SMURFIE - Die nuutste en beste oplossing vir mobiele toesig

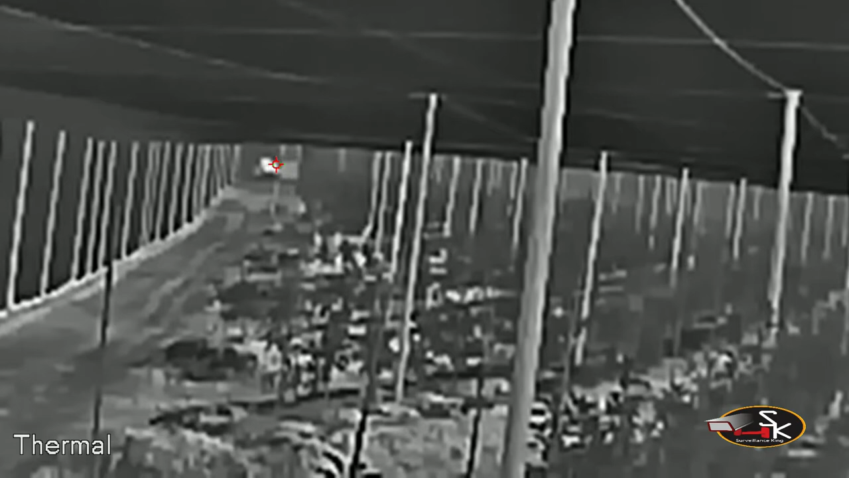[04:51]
sal dat alarm afgaan, en ook die achterste kamera, wat na jou spulpunt grond toe afkyk.
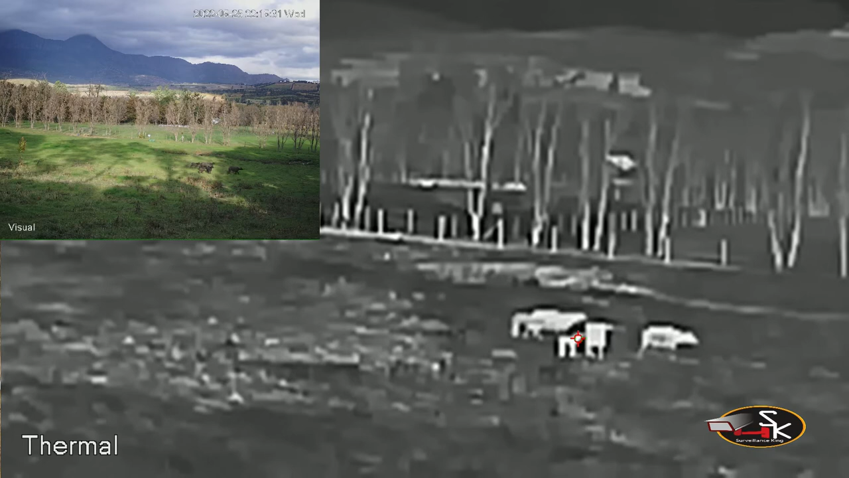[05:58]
en kan kyk wat in jou skuif kral, die ander lens is een gewone, optieke lens.